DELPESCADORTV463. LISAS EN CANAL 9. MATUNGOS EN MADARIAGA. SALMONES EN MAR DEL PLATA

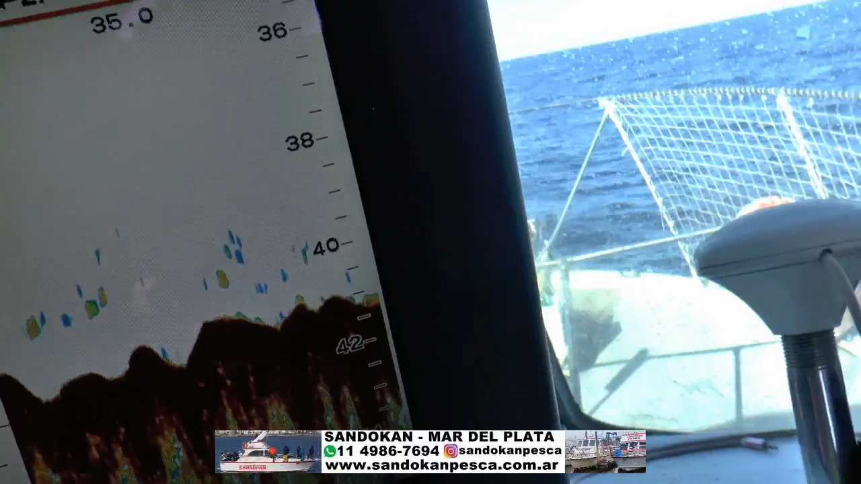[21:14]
Sonda, podemos ver, este es el pescado, la parte del fondo.
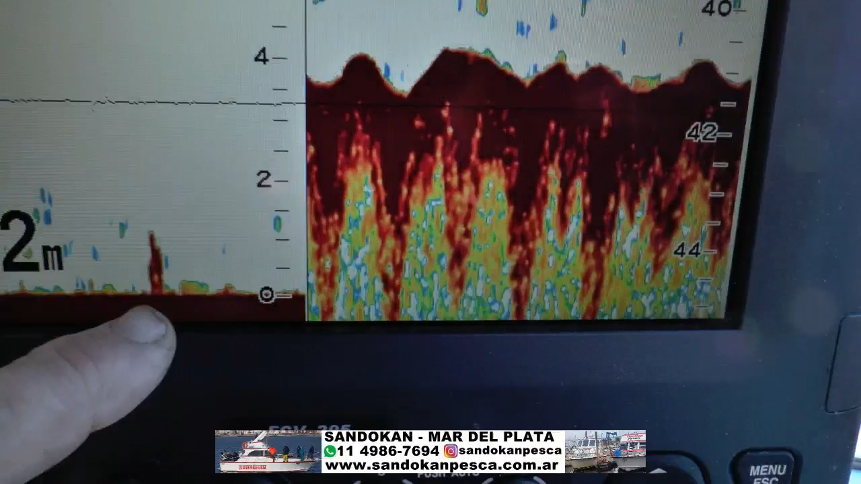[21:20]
Acá estamos a 40 metros y van pasando.
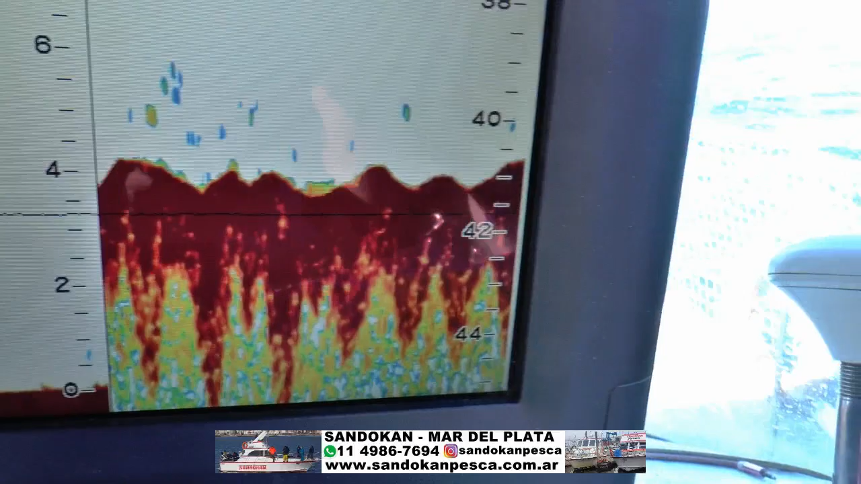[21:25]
Ahí termina de pasar, que viene a ser esto.
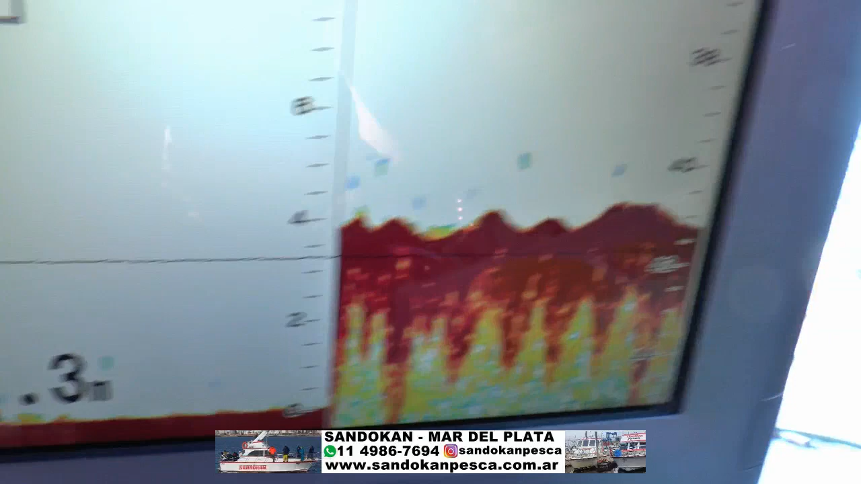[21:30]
Y los resultados están acá atrás.